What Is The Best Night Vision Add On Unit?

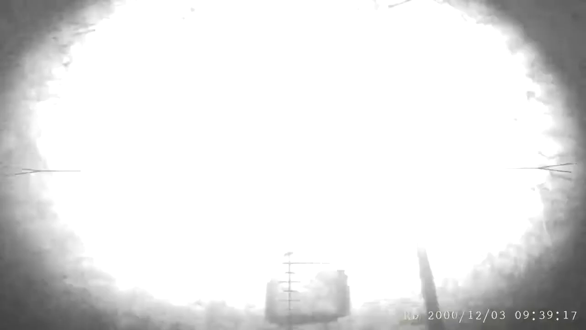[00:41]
Level 1 on, and the targets are in view. The torch is fully zoomed in, and I got the scope focused well.
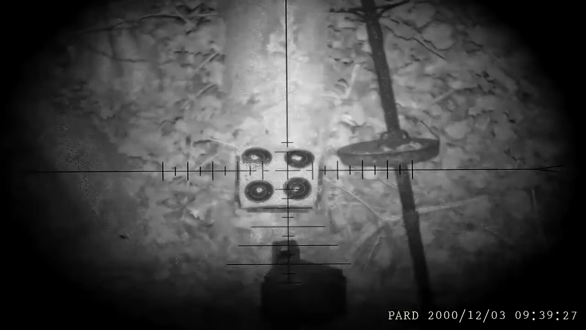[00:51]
We'll go IR 2, IR 3, and back to 1. Off and 1. Right, let's try digital zoom now. So zoom 1, 1.5, 2,
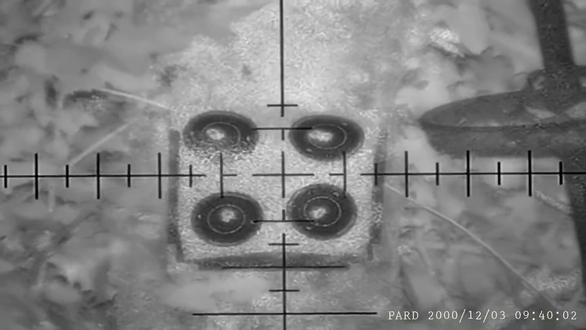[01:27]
Very grainy, but we're at 3x zoom there. And we'll drop it back out again.
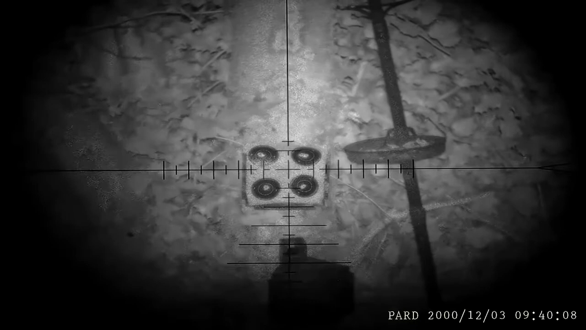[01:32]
All right, let's now focus the zoom the scope in.
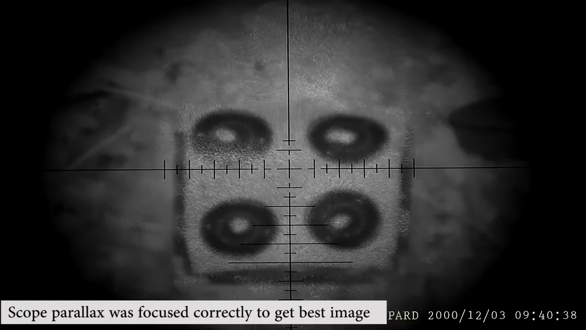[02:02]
But there is a bit of quality loss there. And the IR torch, you could really, to be brutally honest with you, deal with a better IR torch there.
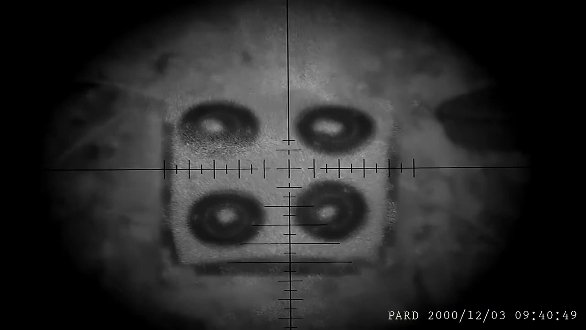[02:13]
But let's switch over to the OneLeaf and see what that's like. Okay, so now we're off with the OneLeaf.
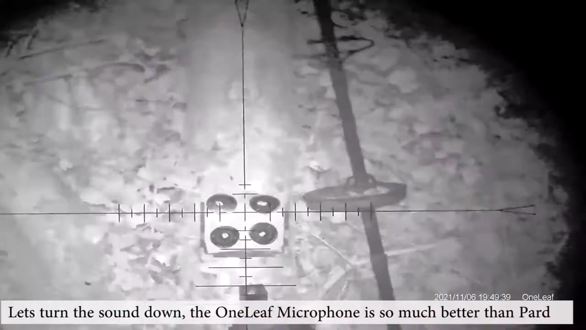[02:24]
IR is switched off totally at the moment. 35 meters again, exactly the same setup as with the Pod 7. Let's switch the IR on.
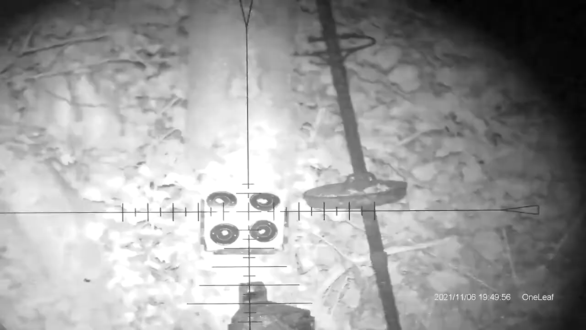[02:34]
IR is now on, and straight away I can see that is a lot of a clearer picture. And that's just on IR1 torch, fully zoomed in as well. What I'm going to do is I'm going to increase the IR level up to 6, which we're not going to need, but let's just do it. 2, 3, 4, 5, 6. Okay, so that's just totally flooding that area.
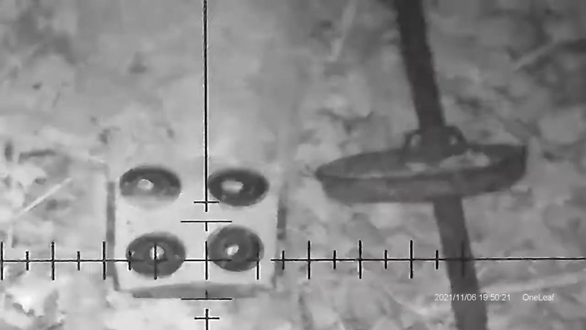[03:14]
That's 3 times zoom. We'll just double check, make sure that we're all in focus.
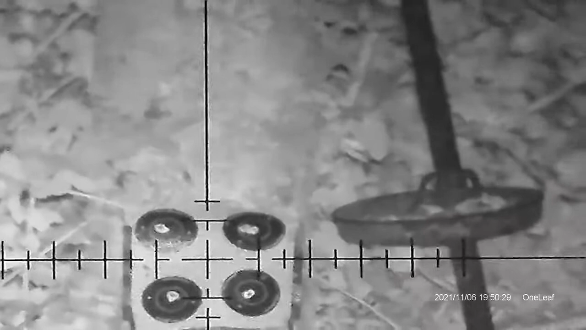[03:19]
We are. That's very, very nice. That's working out quite well.
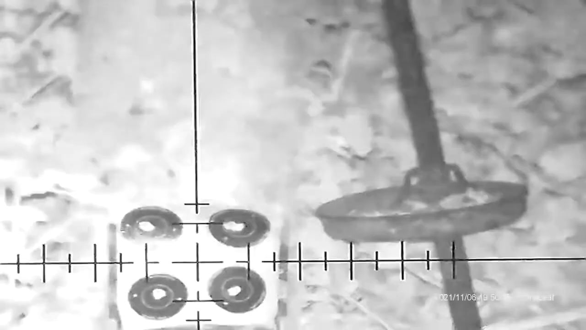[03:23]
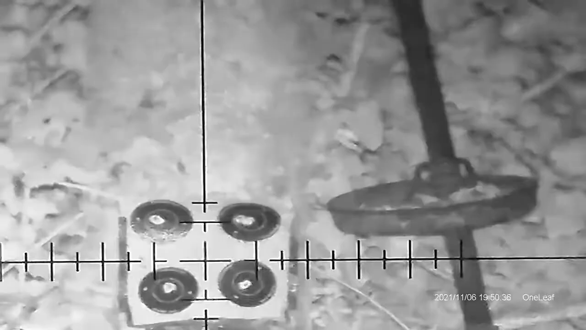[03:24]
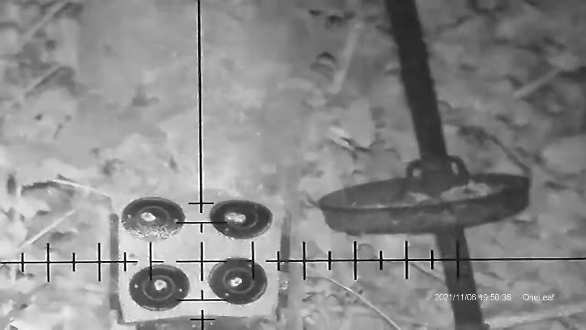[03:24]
That's actually very easy to see there, 3 times zoom. We'll just increase the IR level 2, 3,
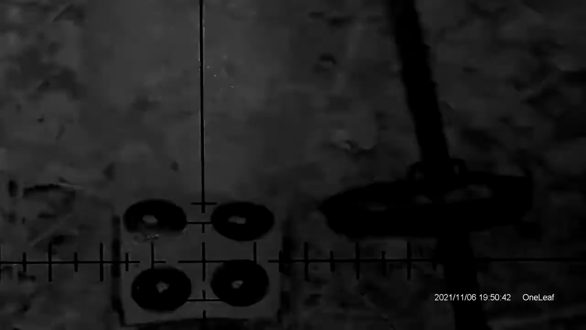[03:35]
Yep, working very well. Let's take the zoom back on the OneLeaf.
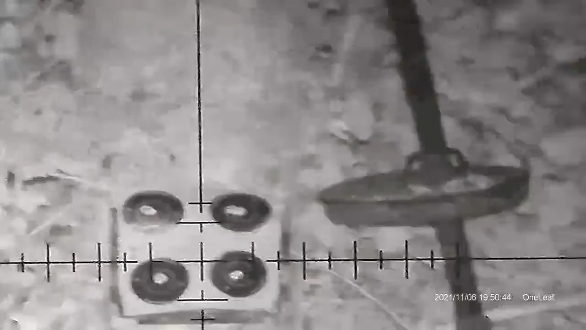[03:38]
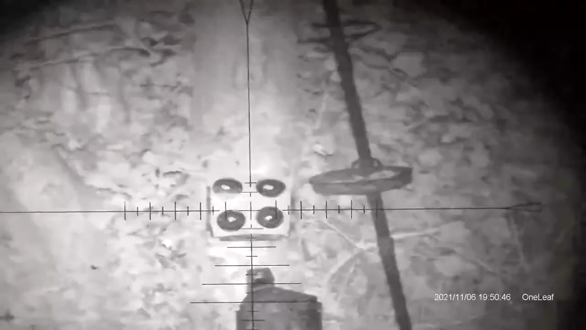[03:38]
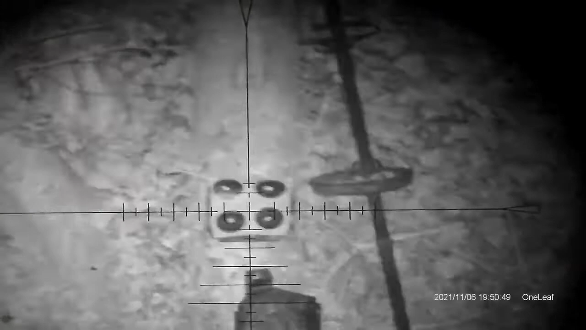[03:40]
Now let's focus in about 12 times zoom with the scope. And this is where the pod struggled. It was getting very grainy and very low light. And we'll just make sure that our focus is in here correctly on the scope.
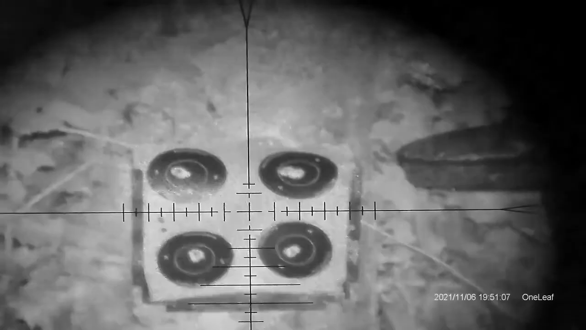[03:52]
That already is a better image, and that's on 1x IR. We're just going to increase the IR magnification up now.
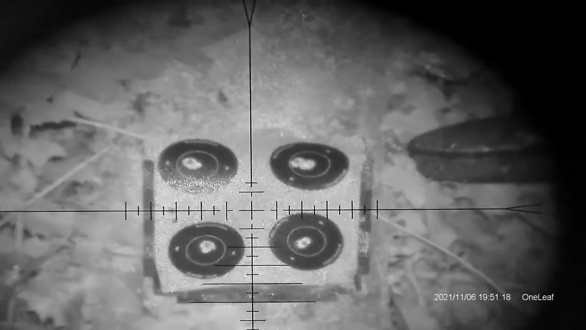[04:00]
Oh, that is definitely a better picture. I would definitely give the hands up here that the OneLeaf has the better torch and the better sensor here. That is definitely, we're zoomed in about 12 times on the Mamba Pro, and that was pretty difficult to see.